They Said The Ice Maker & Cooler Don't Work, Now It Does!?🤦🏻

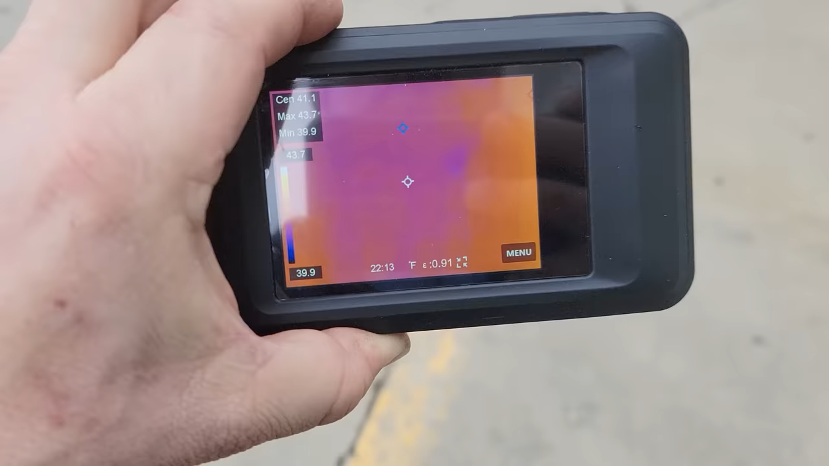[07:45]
yeah yeah you can see a truck flying by
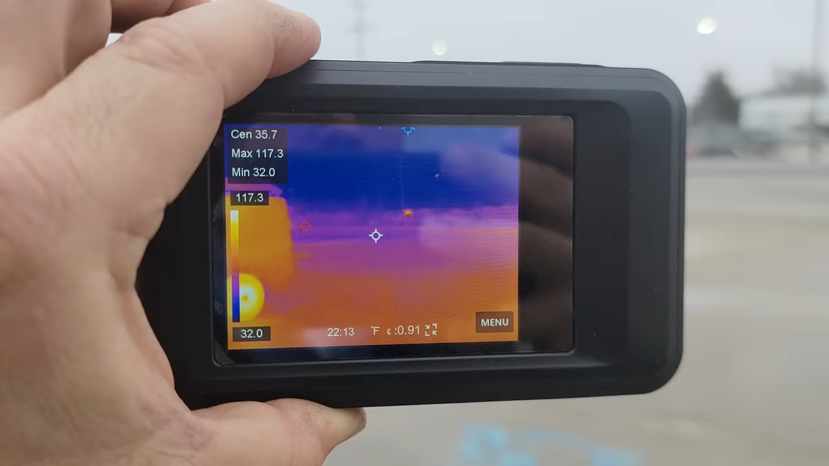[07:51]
On screen: spot 35.7°F, max 117.3°F, min 32.0°F, scale top 117.3°F, scale bottom 32.0°F
i mean you normally can't see crazy crap like that that's
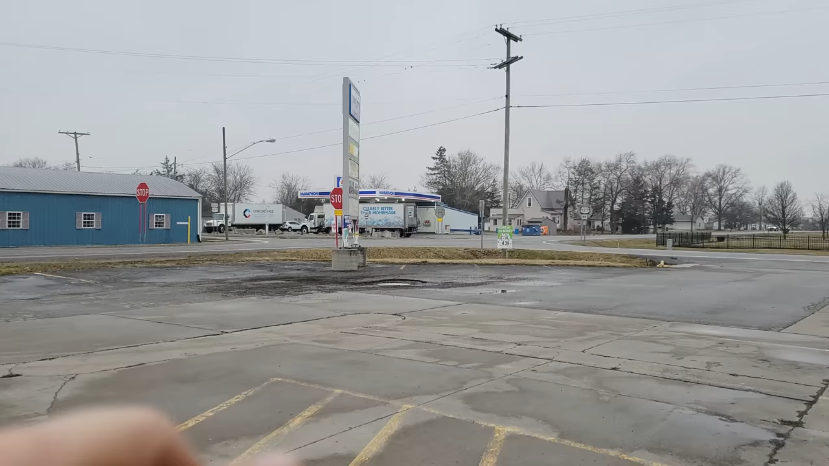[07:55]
that far away it literally and it's not even using the imposed lines i mean it's it's crazy
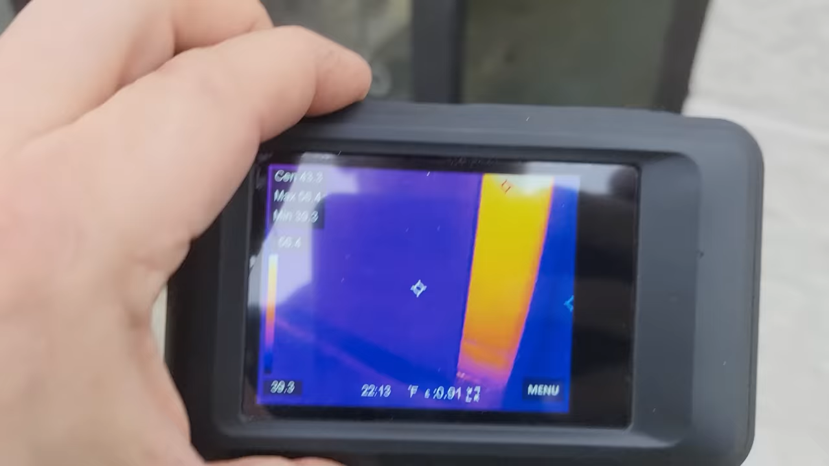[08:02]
and it also can do live video right to my phone which is another thing it's just nuts see if we can figure that motor's getting hotter than normal
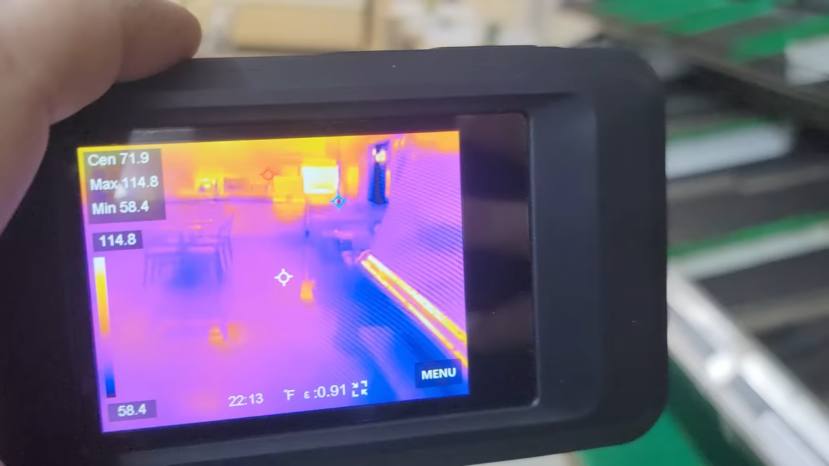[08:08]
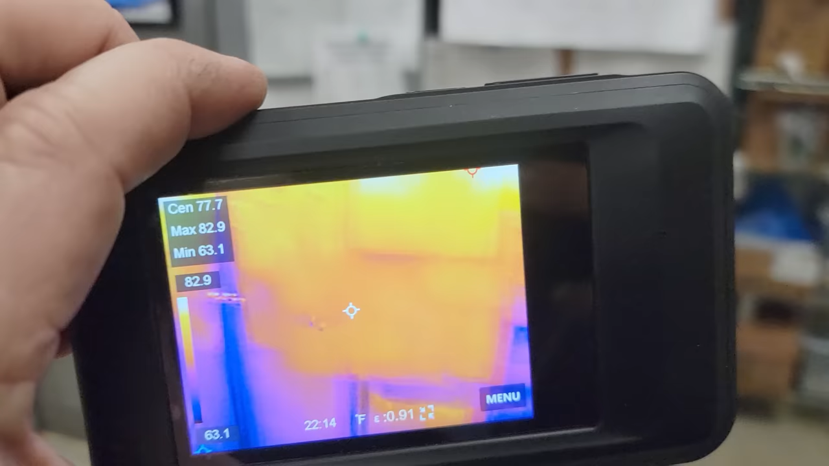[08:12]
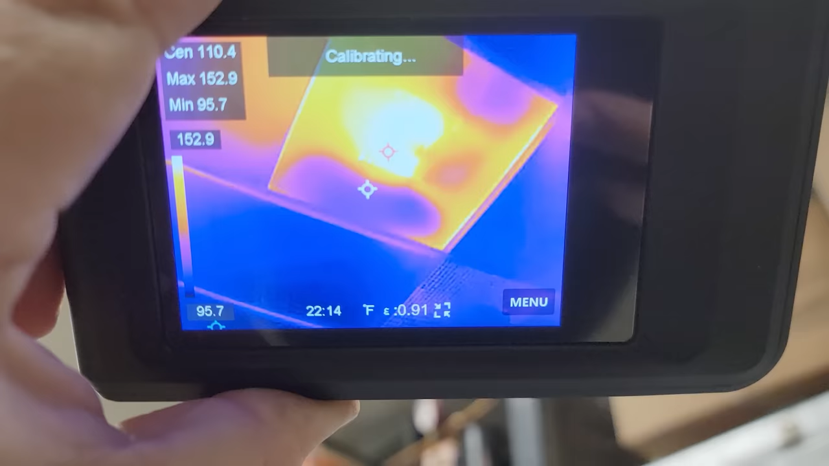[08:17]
major heat coming all that stupid thing 142 degrees 147
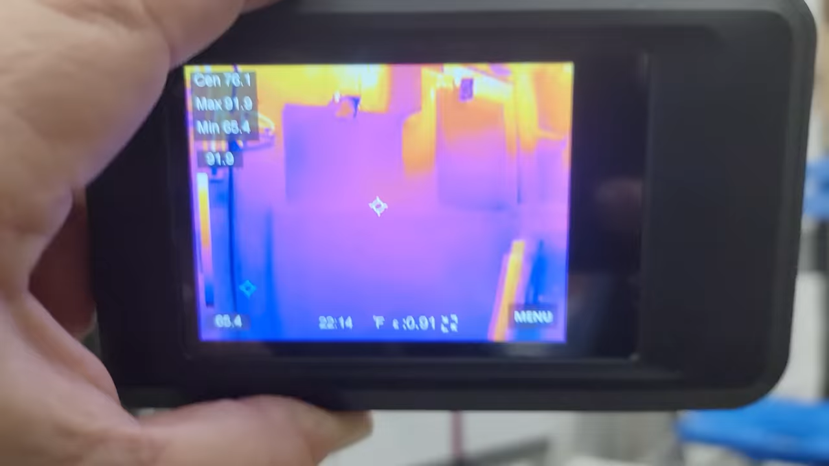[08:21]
On screen: max 91.9°F
i think blows away the flare unbelievable
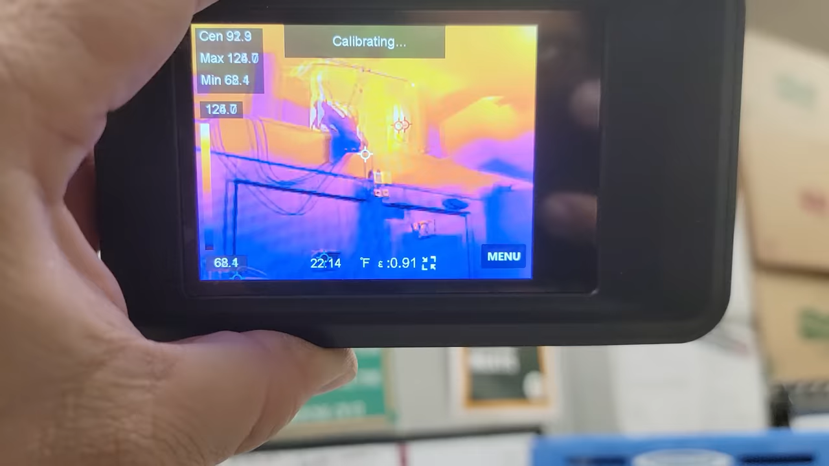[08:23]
On screen: max 128.0°F, min 68.4°F, scale top 128.0°F, scale bottom 68.4°F
like the definition and where the motor shows where the heat's at you never can get that out of the flare
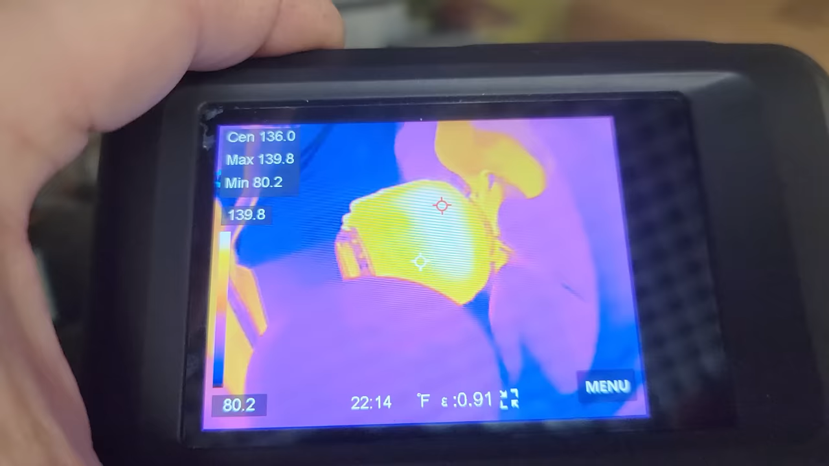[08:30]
On screen: spot 136.0°F, max 139.8°F, min 80.2°F
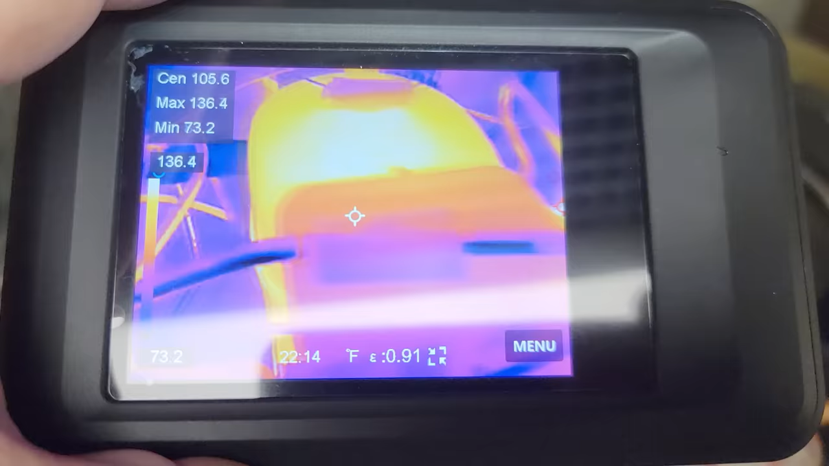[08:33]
On screen: spot 105.6°F, max 136.4°F, min 73.2°F
definition of that compressor it's running you see the red marker there it's following around 126
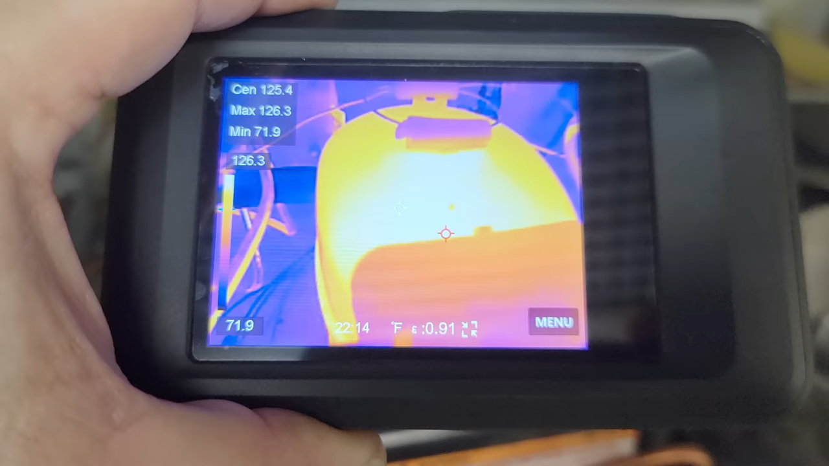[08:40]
On screen: max 126.3°F, min 71.9°F
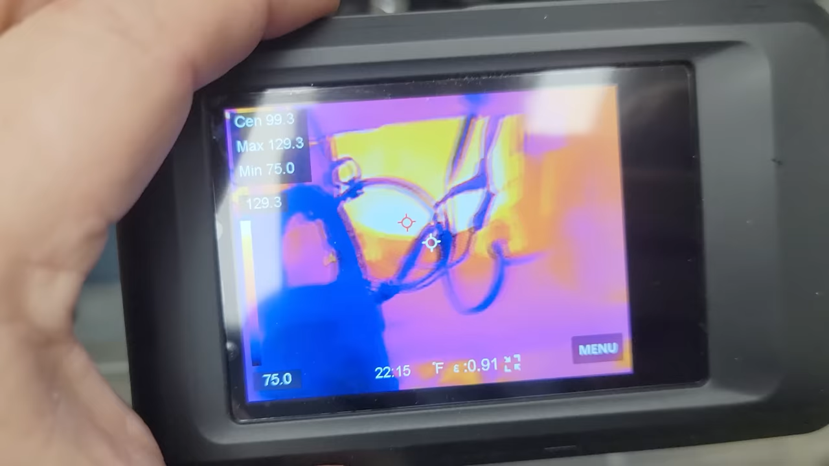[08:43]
On screen: spot 99.3°F, max 129.3°F, min 75.0°F, scale top 129.3°F, scale bottom 75.0°F
yeah we can do a live thing here in a little bit with the
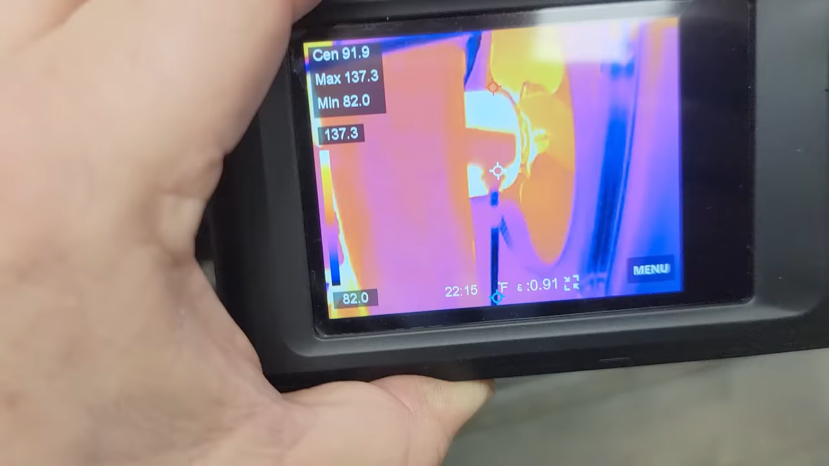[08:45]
camera but my goodness i've never seen anything as quick resolution as this thing went ahead and dropped it to three defrost